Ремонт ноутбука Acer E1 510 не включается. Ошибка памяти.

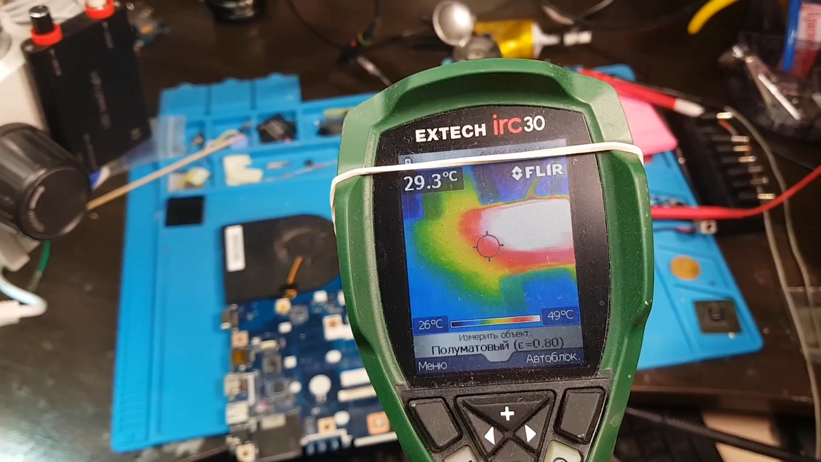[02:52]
On screen: spot 29.3°C, scale top 49°C, scale bottom 26°C
Так, у нас нагрев в районе там, где мы паялись, непонятно почему там. У нас что-то греется с обратной стороны, перевернем плату.
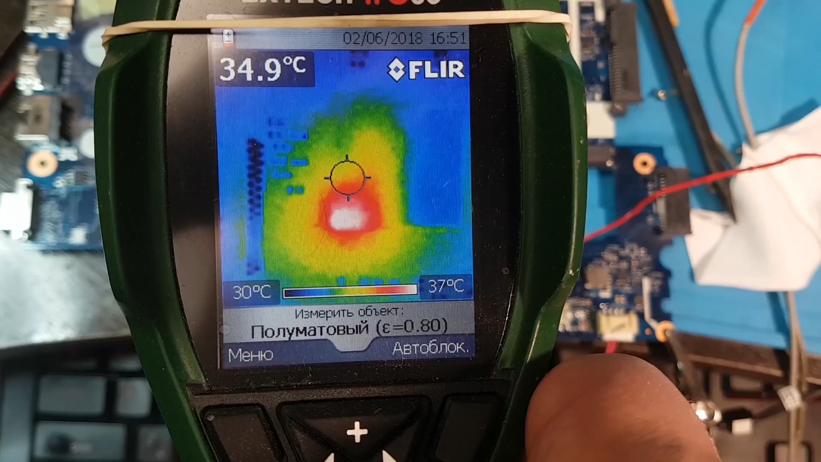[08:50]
On screen: spot 34.9°C, scale top 37°C, scale bottom 30°C
Как мы можем видеть, у нас нагрев левого нижнего угла кристалла процессора. Что разброс температуры очень небольшой, поэтому не очень хорошо видно. То есть у нас тут, да, 32 градуса, тут на углу 37.
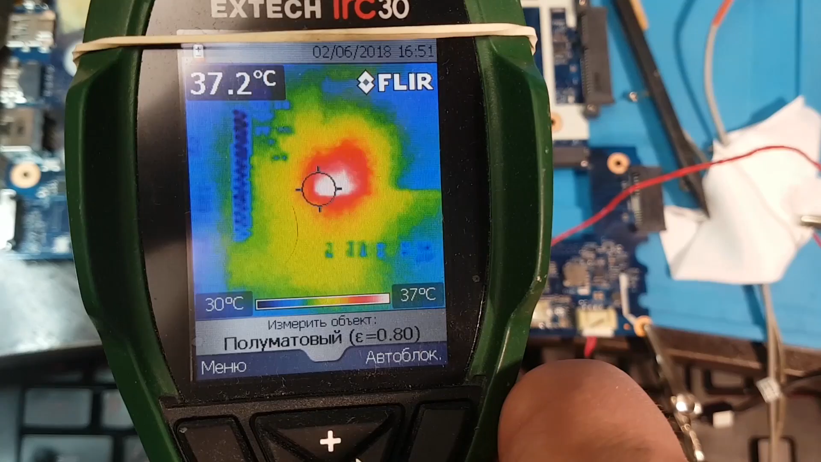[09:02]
On screen: spot 37.2°C, scale top 37°C, scale bottom 30°C
В принципе, если напряжение дать побольше, будет видно все отчетливо. То есть нагрев у нас происходит вот этого уголка.